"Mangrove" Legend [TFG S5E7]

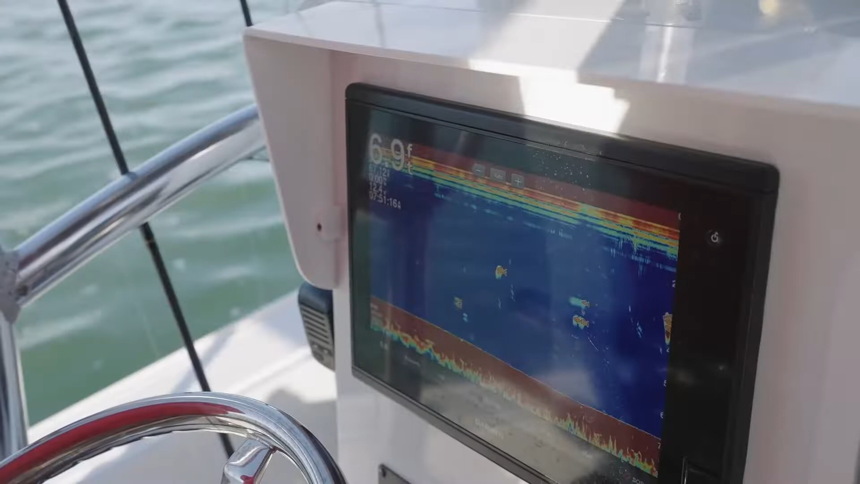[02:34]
Captain's looking back there, Eric, on the depth finder to see if he can mark the school. Be a big blob of red, and then we got some chum.